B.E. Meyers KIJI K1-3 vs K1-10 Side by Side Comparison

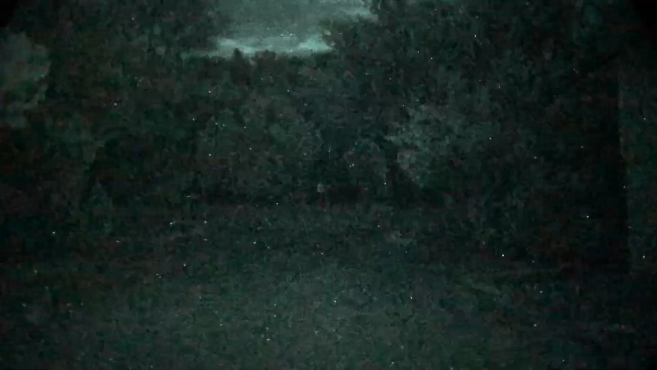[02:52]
3. 10. You put the 10 on high and diffuser. 3. 3. 10. You can see the wider flood with the 10.